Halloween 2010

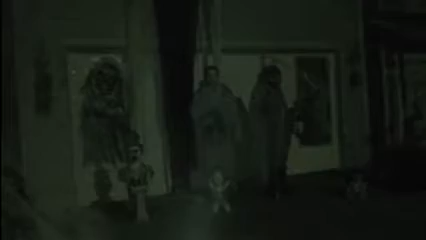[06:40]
And there they are. Oh, there's that guy there. Yeah. He's a... How much did you pay for? Look at all of you.